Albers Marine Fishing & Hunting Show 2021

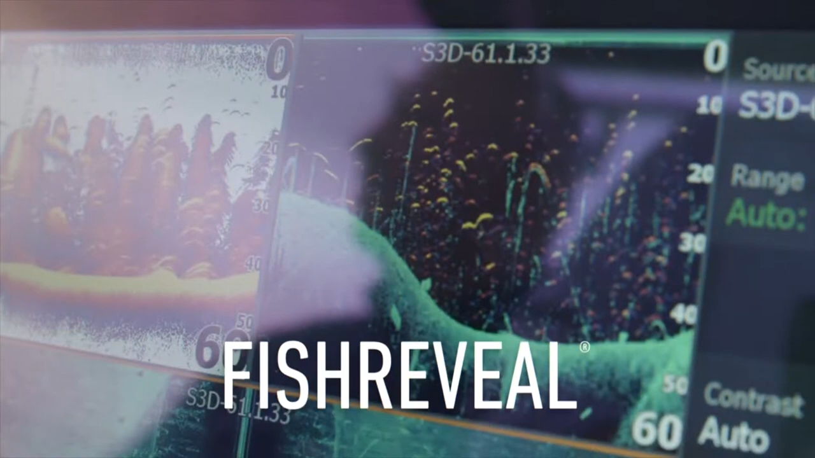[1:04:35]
The best fish finding tools, from Chirp Sonar and Fish Reveal to active imaging and new Active Target Live Sonar.